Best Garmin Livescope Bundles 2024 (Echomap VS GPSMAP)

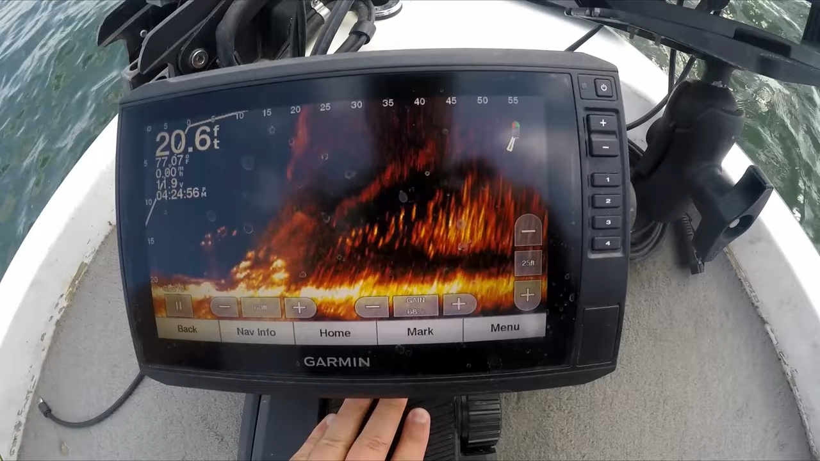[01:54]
On screen: depth 20.6 ft
So with the 93SV and the LVS32,
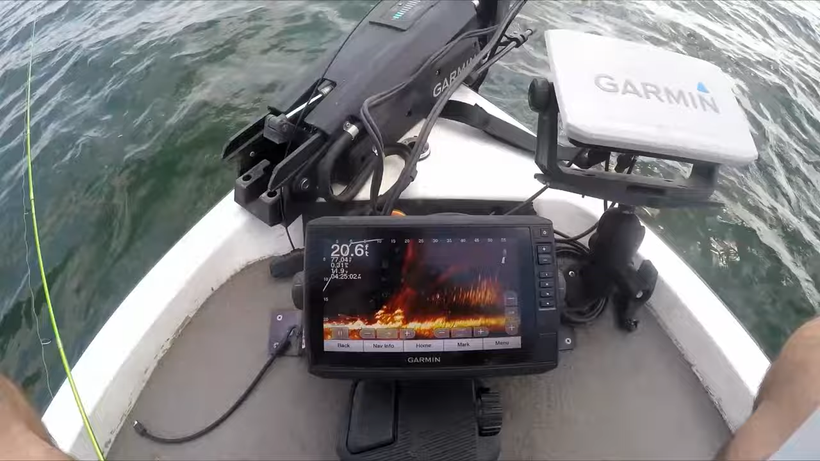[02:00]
I believe you're under $2,000 for a LiveScope unit, which when they first came out, I don't even think you'd get one for under $2,500, that type of package.
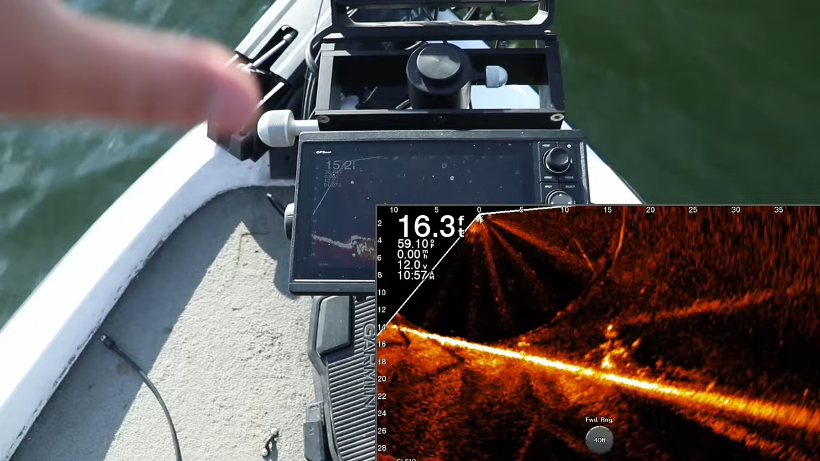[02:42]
GPS map units or the Echomap 102-106 units.
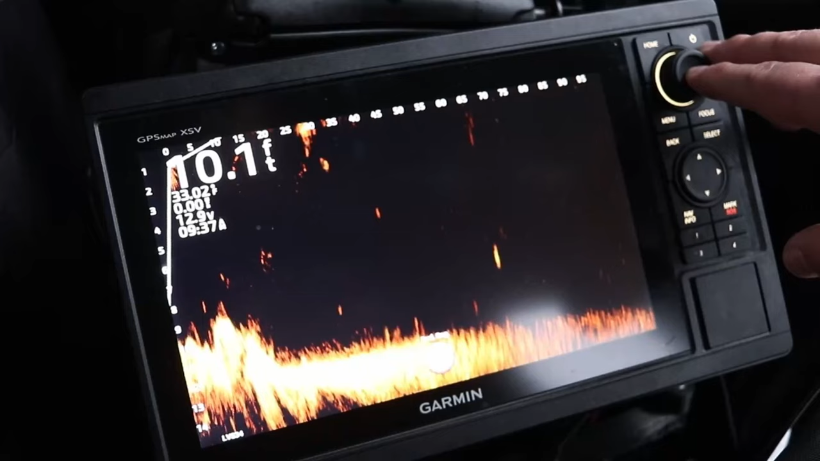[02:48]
On screen: depth 10.1 ft
Now, I use the GPS map units because I film a lot for YouTube, and the GPS map family of units allows you to use the ActiveCaptain app on your phone to record the screen.
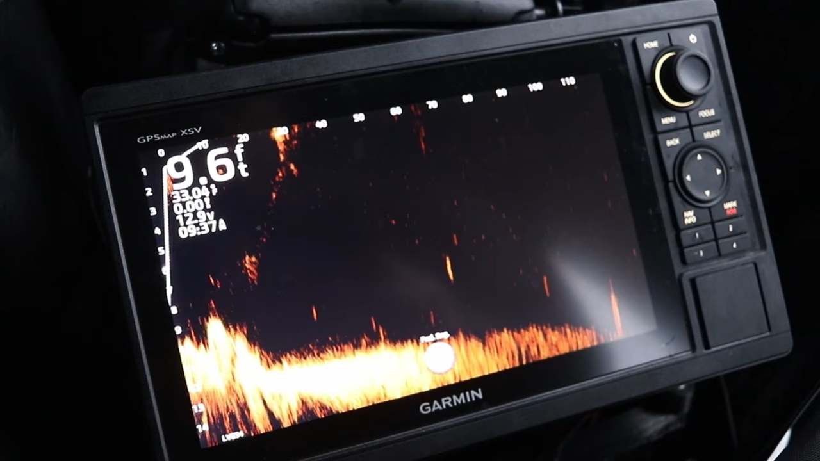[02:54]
And it works for LiveScope, 2D sonar, side imaging, you know, maps, all that fun stuff.
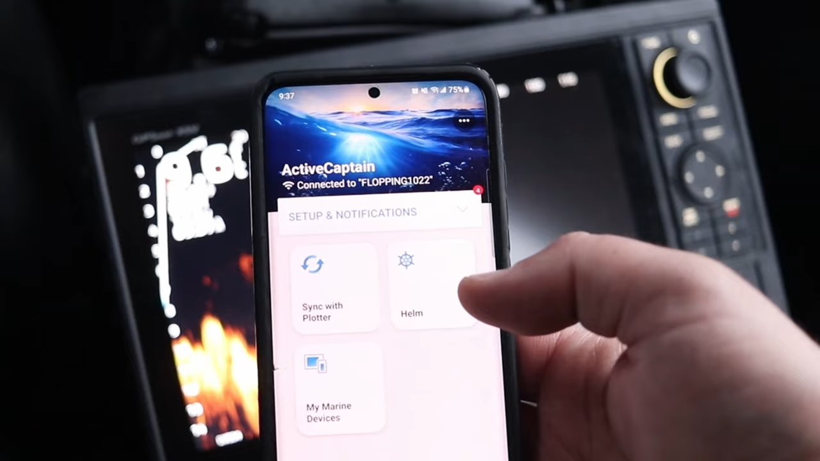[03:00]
But that's why I go with the GPS map.
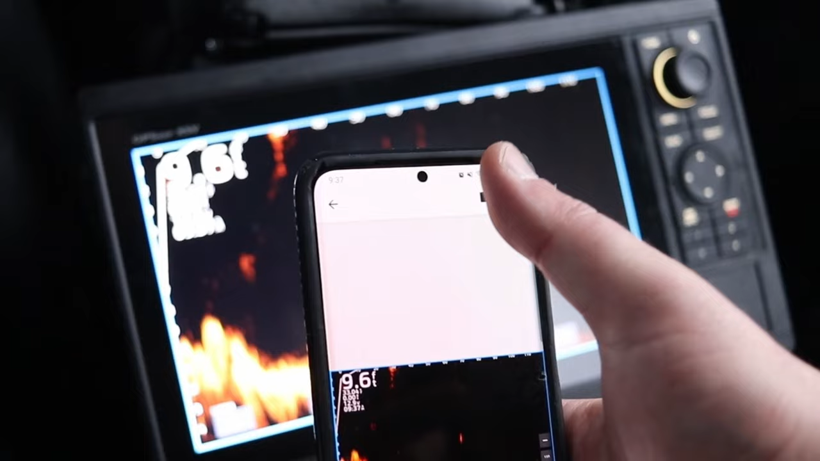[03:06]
There is a 106SV, the Echomap 106SV, which is a 10-inch screen.
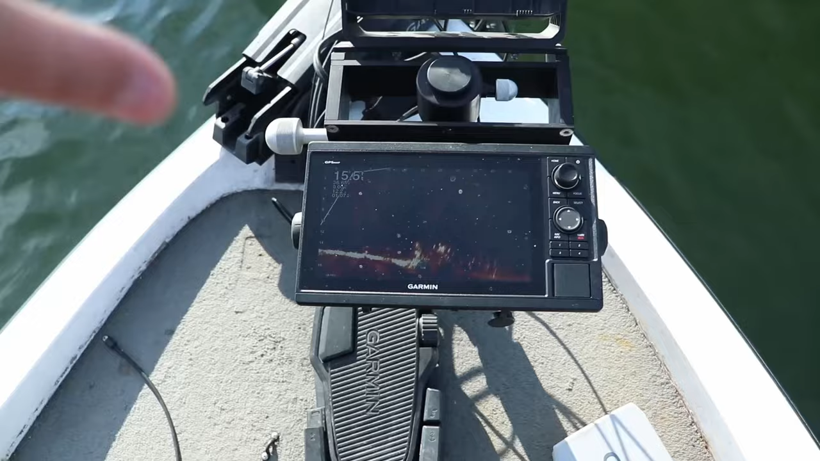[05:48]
the 106SV or the 1042 XSV, GPS map units, great 10-inch screens.
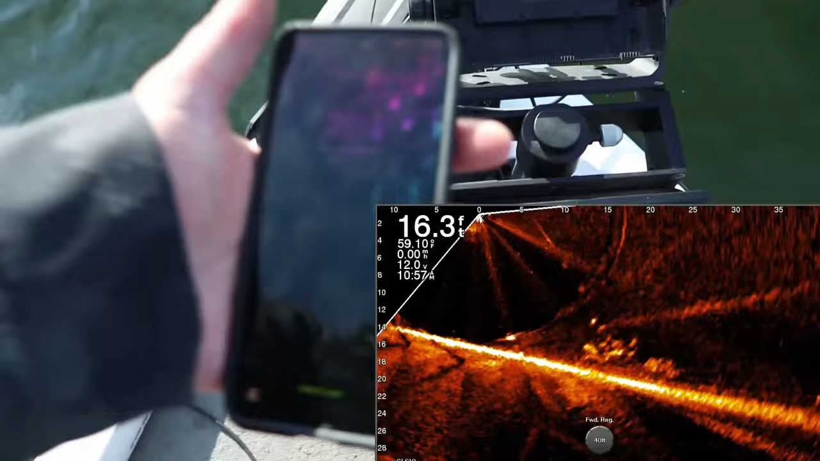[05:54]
On screen: depth 16.3 ft
Those are what I use for LiveScope. And then you can always go up to the 12-inch screen, which is the 1222 or the 1242 XSV.